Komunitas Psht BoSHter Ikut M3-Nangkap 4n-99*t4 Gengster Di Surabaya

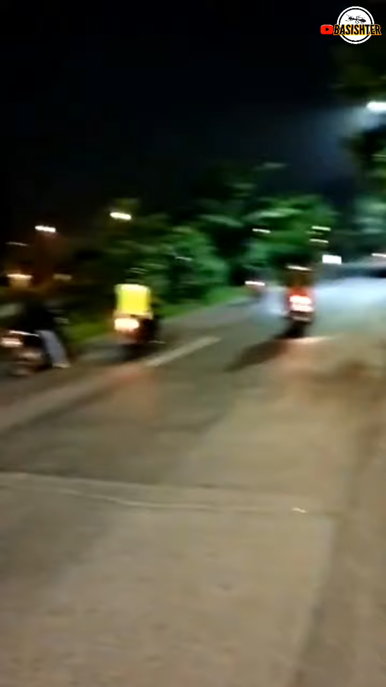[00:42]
gangster berbondong-bondong datang dari arah Jalan Medokan, yang kemudian baru melewati Jalan Keputih. Ada 50-an sepeda motor.